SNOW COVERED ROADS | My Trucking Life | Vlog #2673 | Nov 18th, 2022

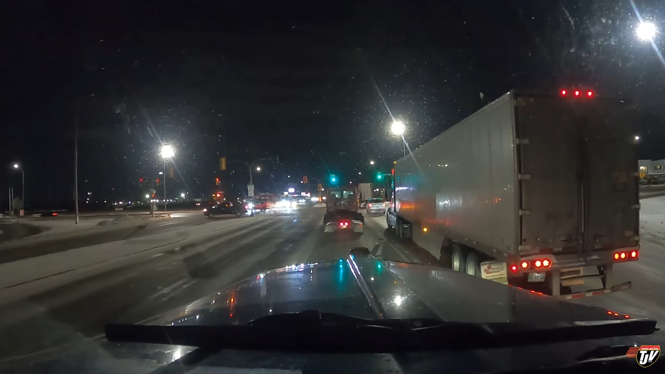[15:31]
Just in the northwest corner of the city. I'm gonna go to the Flying J card lock, grab some fuel. See how good we did on fuel economy on this trip. This is exactly the same place I fueled up on before we left the city. I've got just above a quarter tank left. Say in just a minute. This road for 6 kilometers.
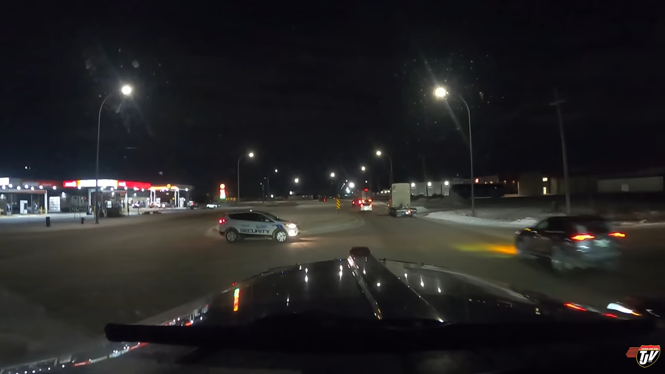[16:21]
I'll show you in a second here once this guy gets moving. So they're right there. It's so weird. So we pull in here, and then you gotta pull up like a car at like pumps to fill up your car.
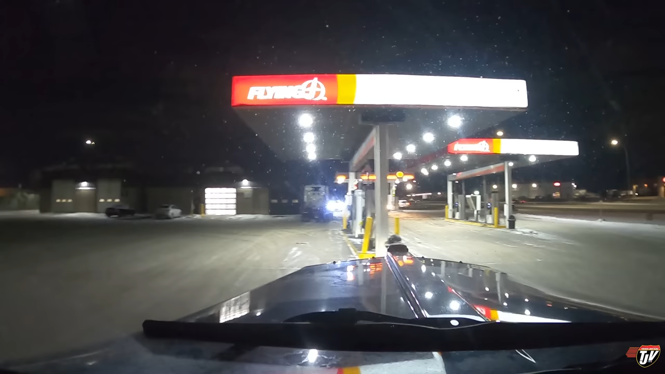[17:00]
or you can go to that fuel island, which I'm gonna pick, which is a separate one altogether. They're not even connected. You gotta take it really wide so that your trailer gets around there. And then you come back around and it's just like fueling up your car. And to get the tank on the passenger side, I've gotta drag that hose over my catwalk behind my cab. Fill it up that way.
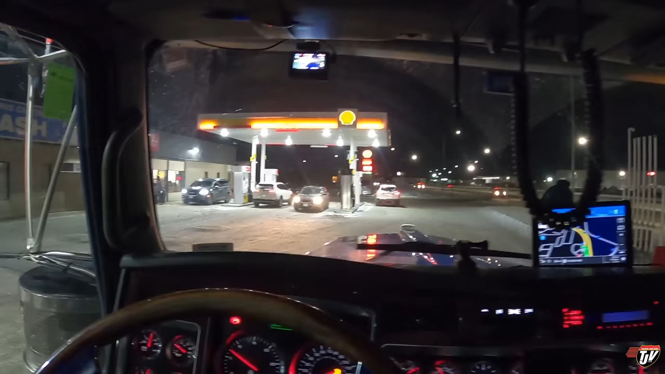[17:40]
And then that's for gasoline for cars, as you can tell.
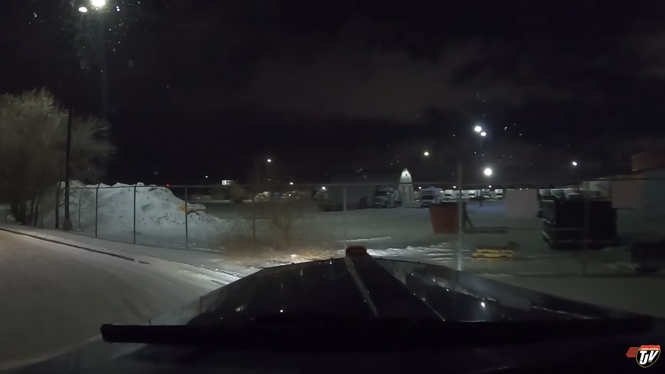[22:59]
That is why we always advocate for cheap diesel prices, cheap energy. Let's dig that oil out of the ground, turn it into diesel fuel. Make life more affordable for everybody. Karen, be quiet. I'm not lost.
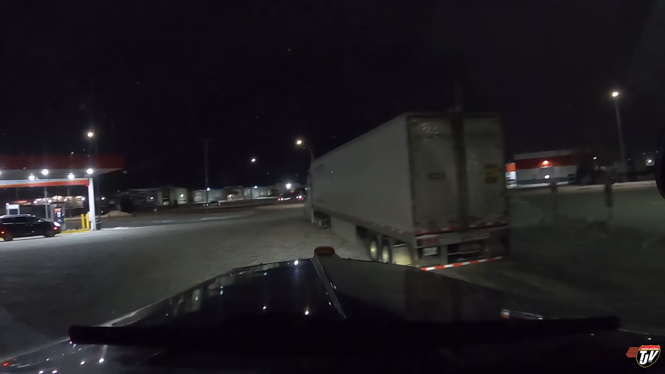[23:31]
That's how you get out of there. You gotta squeeze around the back. I know you can't see my trailer behind me, but you gotta make sure you don't take out their building with your trailer when you're doing that. And we go out where we came in. Turn left and then turn right in 40 meters. I have my signal on, Karen. I know I'm gonna turn left. You don't have to tell me. Such a bossy lady sometimes, you know?